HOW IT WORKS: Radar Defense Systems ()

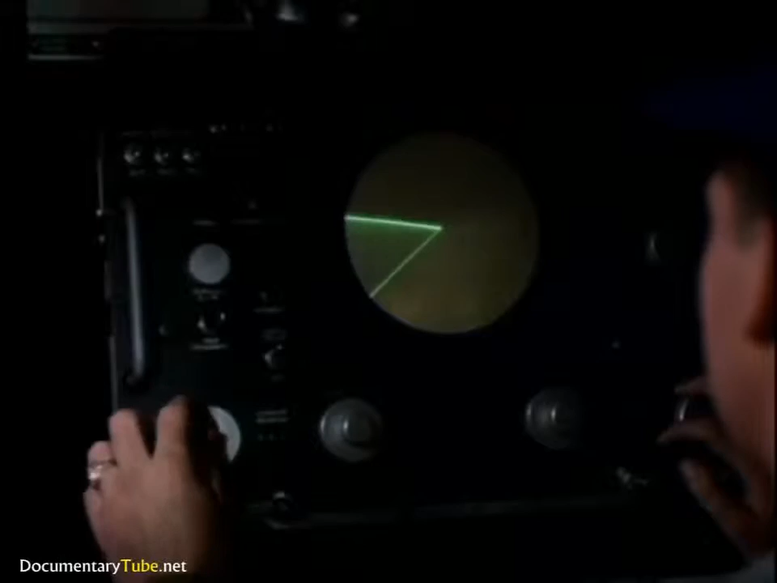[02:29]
But the most reliable analysis comes from the test equipment on the monitor panel. The spectrum analyzer shows them the conditions in the circuit.